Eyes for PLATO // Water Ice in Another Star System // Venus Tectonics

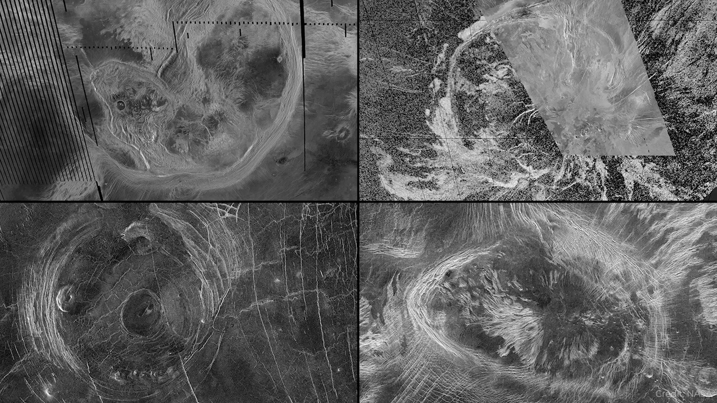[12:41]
Not full-on plate tectonics, but there are some images taken by NASA's Magellan spacecraft back 30 years ago when it took its data. It has these strange concentric rings.